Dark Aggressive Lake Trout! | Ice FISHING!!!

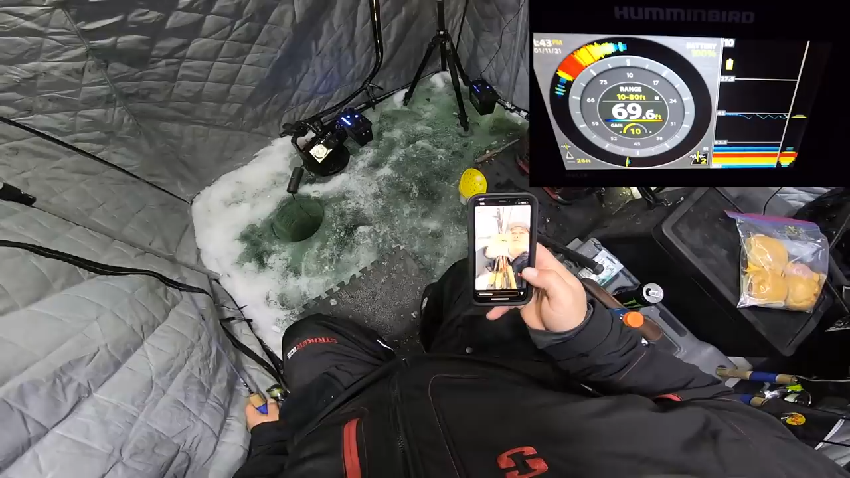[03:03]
On screen: depth 69.6 ft
Some of them... Oh, look at this mark.
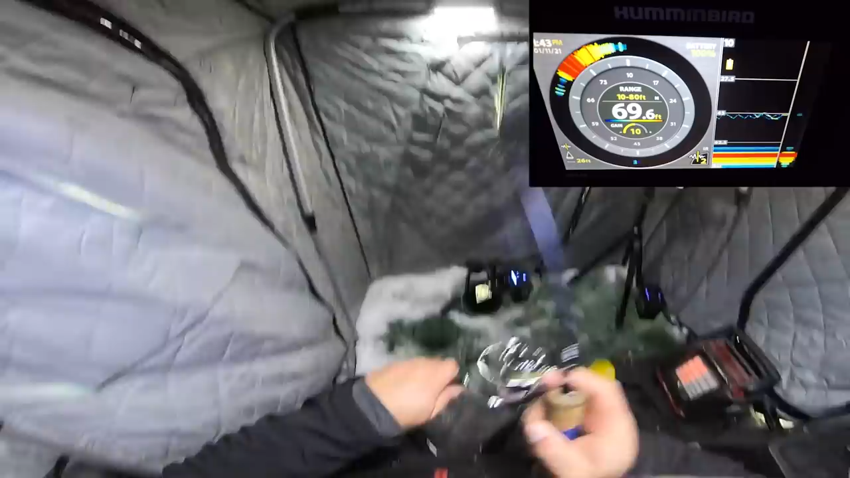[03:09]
On screen: depth 69.6 ft
Oh, so aggressive. Wow. I was on my phone. Not gonna lie. Not gonna lie, I was on my phone.
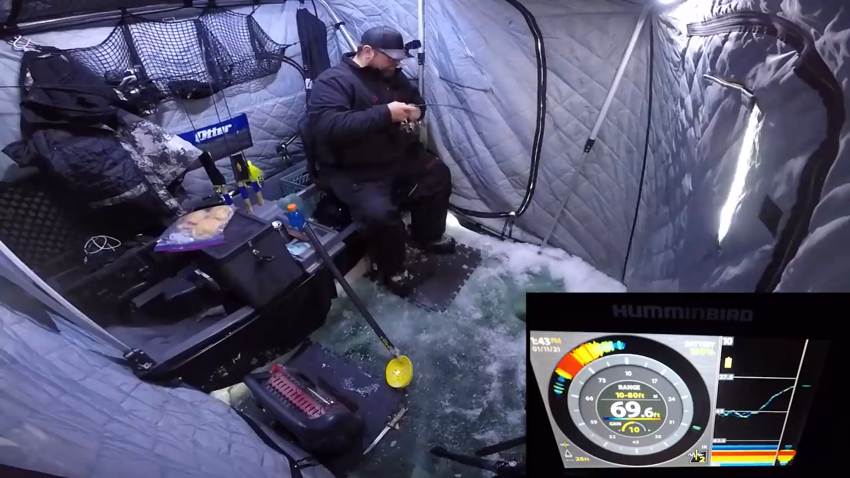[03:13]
I was listening to a Jay Seaman story. He's just giving away some ice rods right now and I was trying to see if they were any good if I needed to get in on that. But no, it's just for people in Kenora. Oh, this thing is fighting hard. I was definitely on my phone and I looked over and I saw a mark.
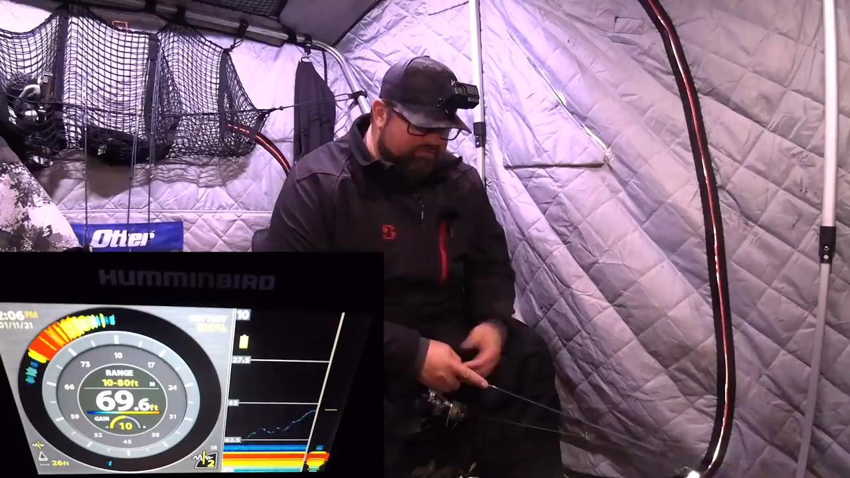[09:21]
On screen: depth 69.6 ft
And then what I never mentioned either, sometimes I'll just pick my bait up here and say 50 feet and I'll just jig it for five minutes like that. And then maybe I'll go up to 40 feet and I'll jig it like that for a little bit. And I'm using like big long strokes. I'm like up here to the hole to the roof, let it free fall down, down to the roof, let it free fall down. There's obviously way more ways to do this than what I'm doing. It's just something that works for me. And if you're not doing it yet, give it a, give it a try sometime. But this isn't the only way to fish by any means. It's just something that I do.
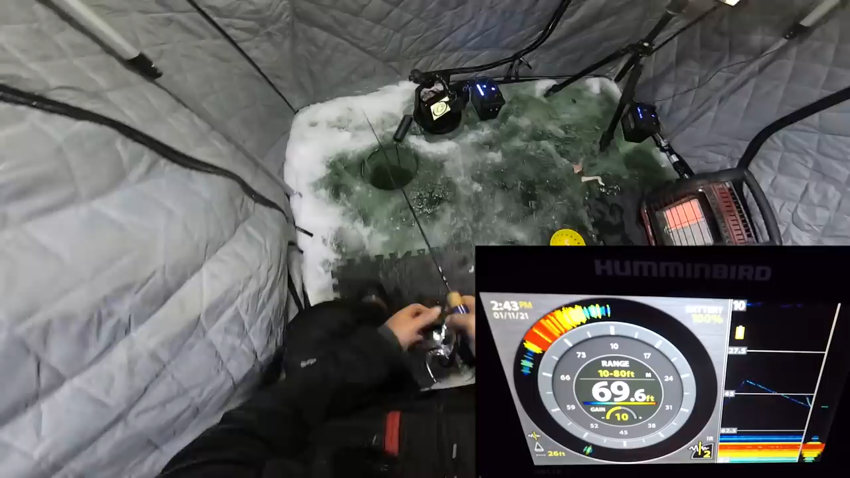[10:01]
On screen: depth 69.6 ft
Please keep that in mind when anything I talk about on my videos, it isn't the only way to do something. Oh, look at that mark. Look at that. They can fly in it. God, wow.
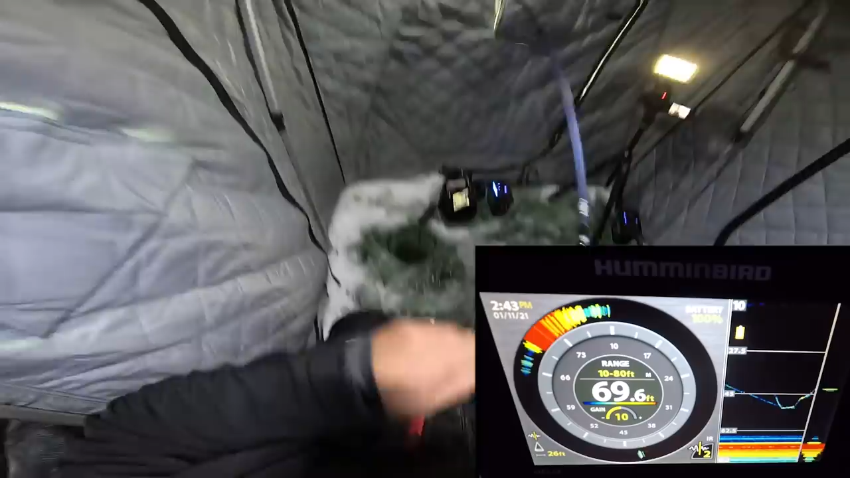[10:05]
On screen: depth 69.6 ft
As I was dropping down, came straight up again. I think that mark just flew in there. That was insane. Wow. Wow. Wow. I can't believe how they can just fly in. That drag is so tight for my hook set. Like so tight. Come on. That was crazy. Like crazy.